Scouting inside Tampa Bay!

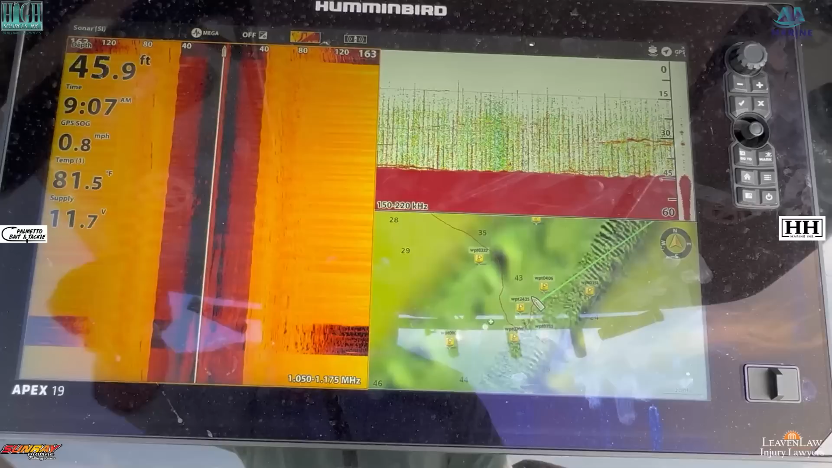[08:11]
On screen: depth 45.9 ft, water 81.5°F, speed 0.8 mph
current or some current some structure right here so I went ahead and hit the button I actually found some new
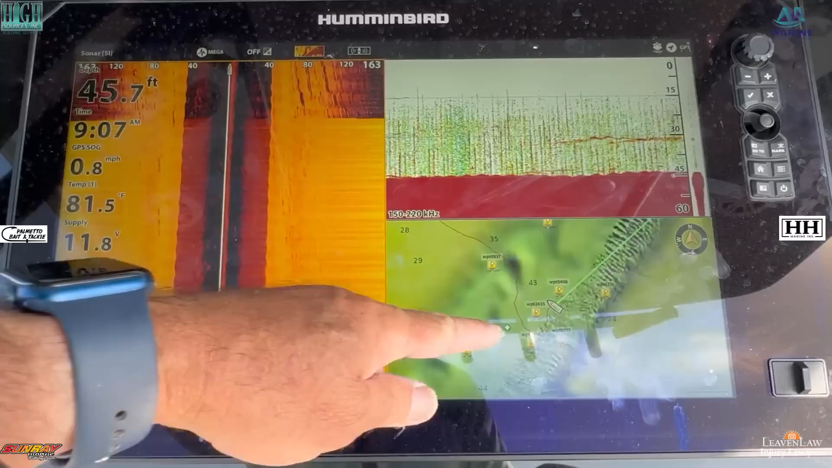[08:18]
On screen: depth 45.7 ft, water 81.5°F, speed 0.8 mph
stuff and you can see where it's showing fish on the bottom here so I'm going to set up see what I can find here definitely there's definitely fish here so let's see what we can do
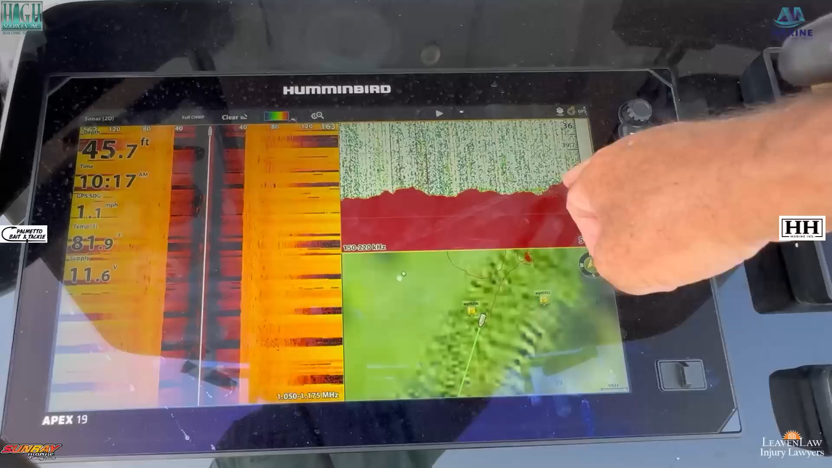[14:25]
On screen: depth 45.7 ft, water 81.9°F, speed 1.1 mph
this ledge right here there's really some really nice rocky bottom in here so
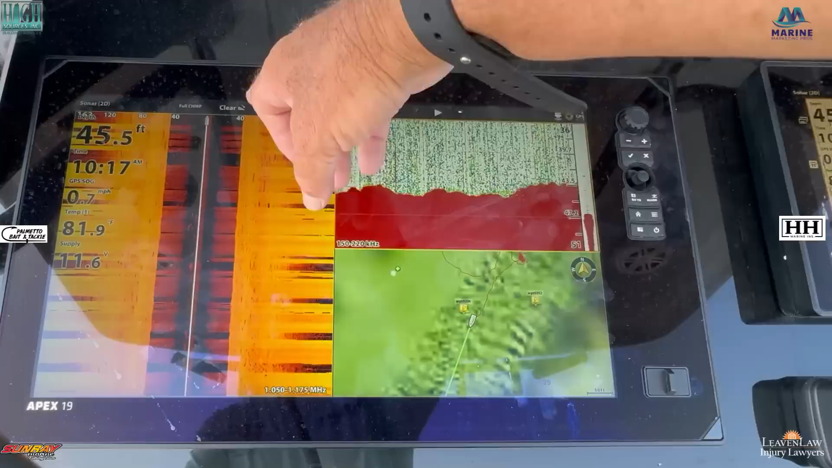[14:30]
On screen: depth 45.5 ft
I'm going to give this a try I've caught some fish lost some fish waiting for that tide to slow down just a little bit more and see what we can do but this is a great area as you can see we're it's a real nice rock pile here real nice show of fish just off the back side
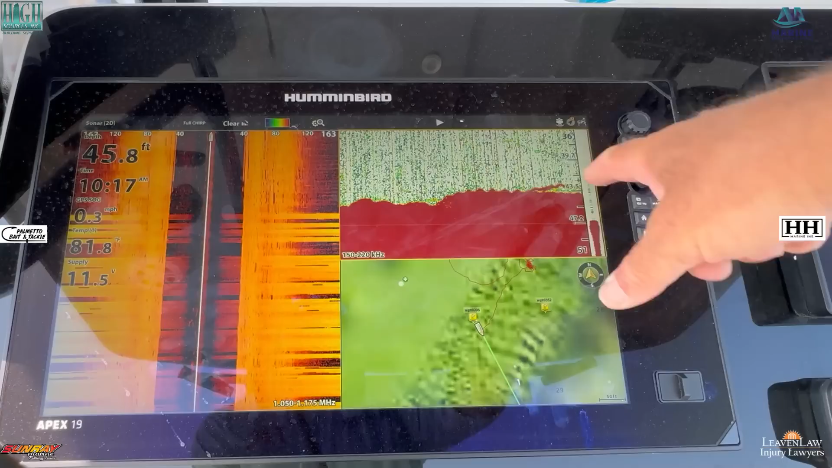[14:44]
On screen: depth 45.8 ft, speed 0.3 mph
of this rock pile so I guarantee these fish are starting to come up a little bit more and I think that will help when that tide starts to slow